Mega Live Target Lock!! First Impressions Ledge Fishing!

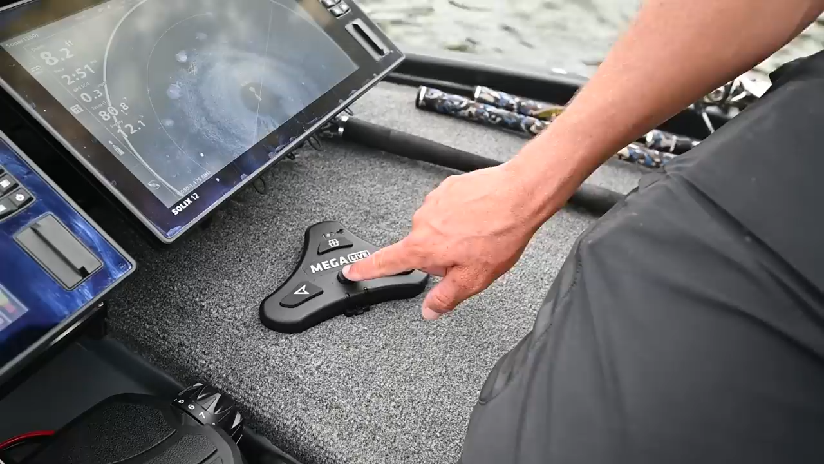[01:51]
But including that, we can put it on Minn Kota steer and still use it. So I'm going to show you right now. We are Spot Locked off the side of a creek ledge, and we've got a big stump full of fish right here.
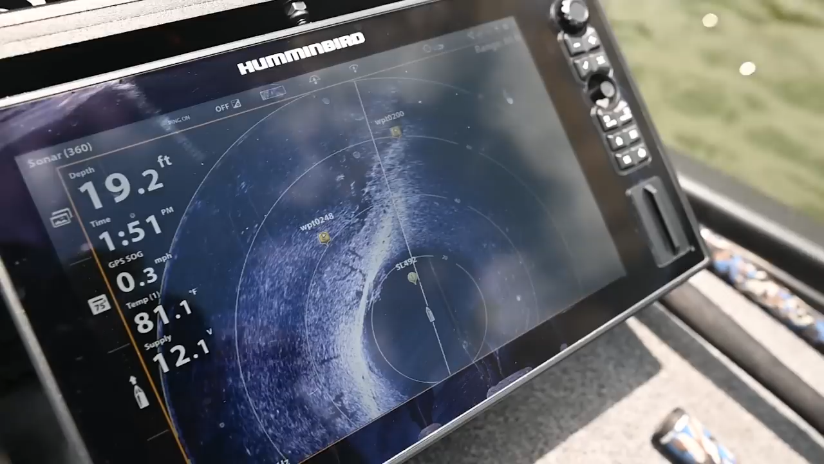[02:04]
On screen: depth 19.2 ft, water 81.1°F, speed 0.3 mph
We've got a wind direction coming across ways. And so the stump and the fish are up to my left. I'm Spot Locked here. And the live is following the Minn Kota Spot Lock.
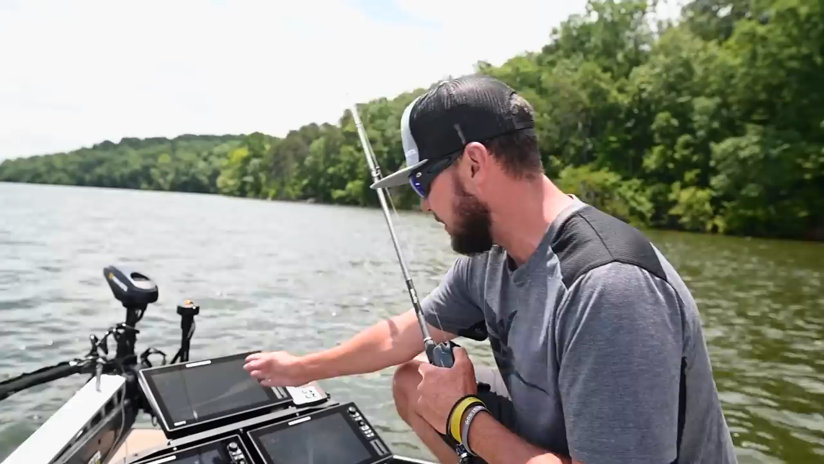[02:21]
So it's not hitting the fish or the stump. Very rarely that Spot Lock's working, keeping us in the prime position. But I can see it on 360. 360 still, it's showing that stump.
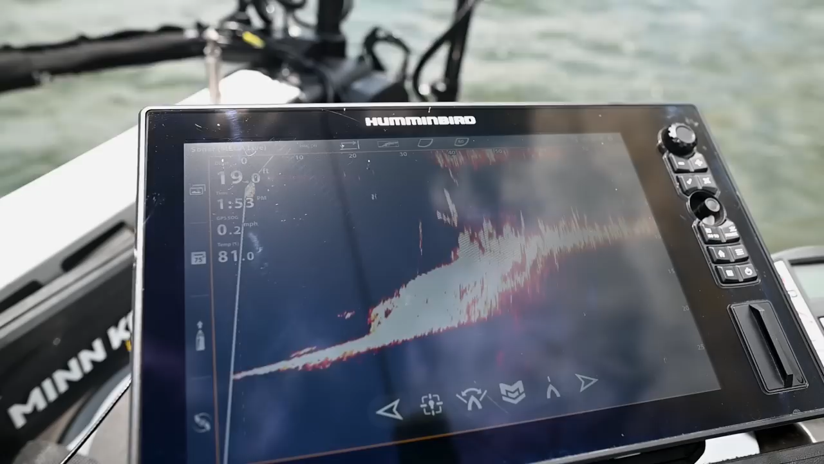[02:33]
On screen: speed 0.2 mph
But I want to wave live over the top and see those fish, see that bait. So what I'm going to do right now, it's in Minn Kota steer. So it's following the Minn Kota everywhere, every direction that Minn Kota points. I'm going to take it off that and I'm going to put it on target lock. And so all I have to do is now I can independently steer live with this Mega Live foot switch. And it's now out of steer.
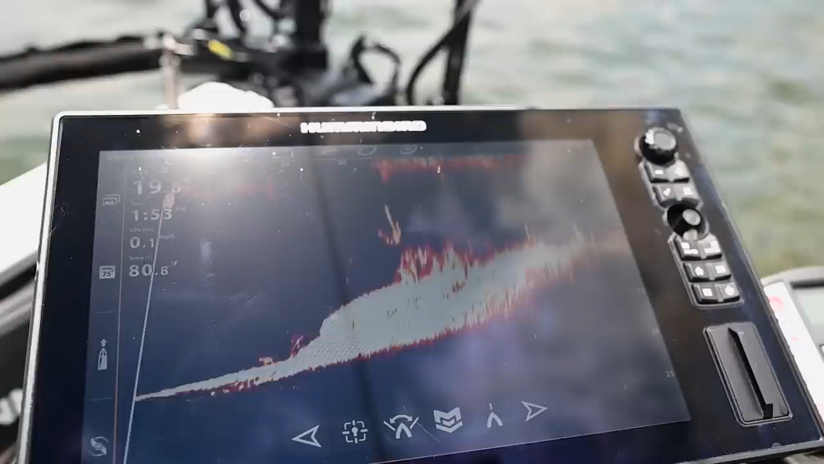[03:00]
And I've put it to the left and check that out. I'm still Spot Locked. And now live showing me that big stump, all of those fish up on top of that ledge. And what I'm going to do is get it in the perfect spot.
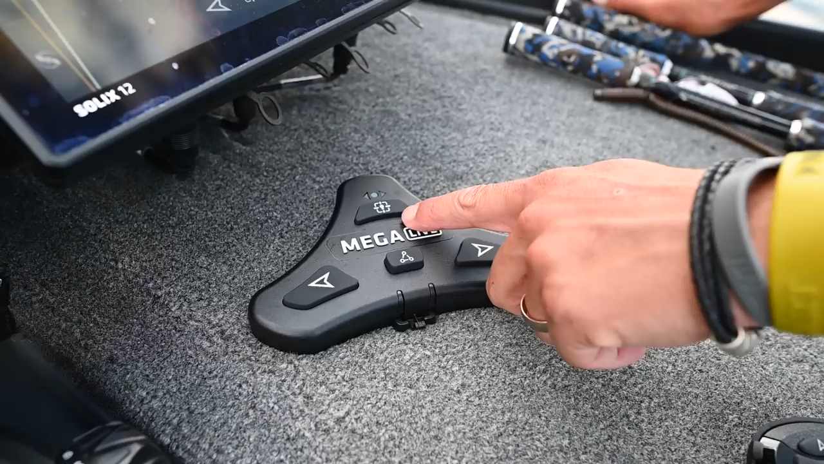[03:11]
And then I'm going to hit target lock.
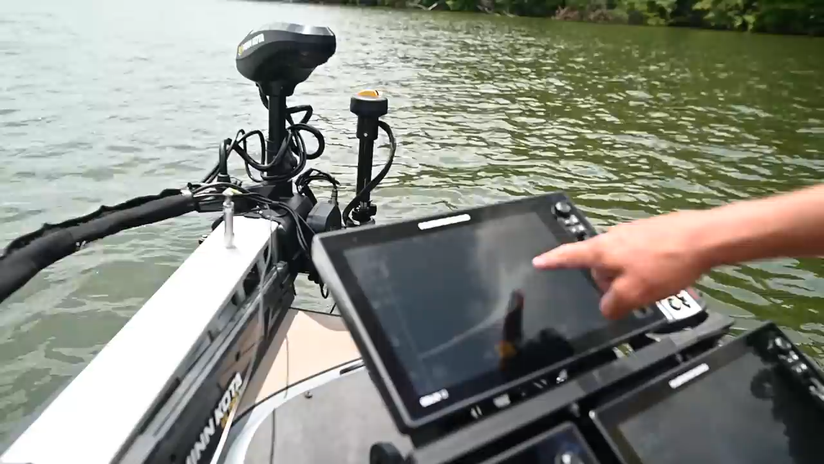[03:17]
And now that target locks on, not only is it going to stay there while we're Spot Locked, I'm going to watch every single cast I make. I'm going to watch what the fish are doing.
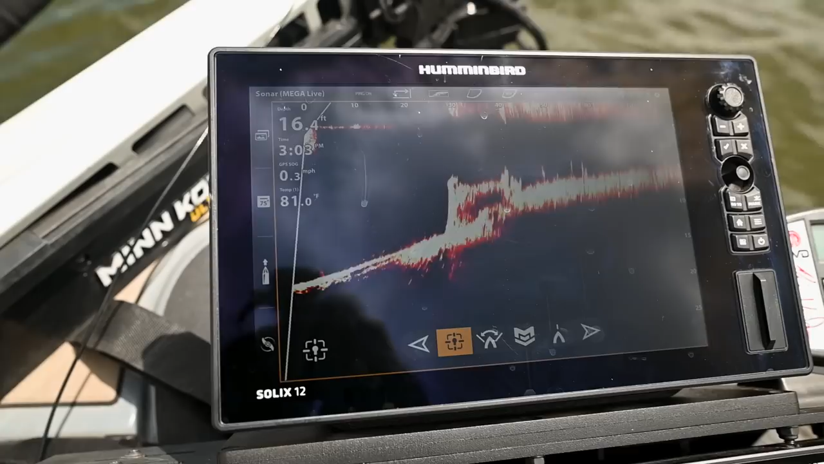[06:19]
On screen: depth 16.4 ft, water 81.0°F, speed 0.3 mph
find the target, put it on target lock and then lock in and fish that area.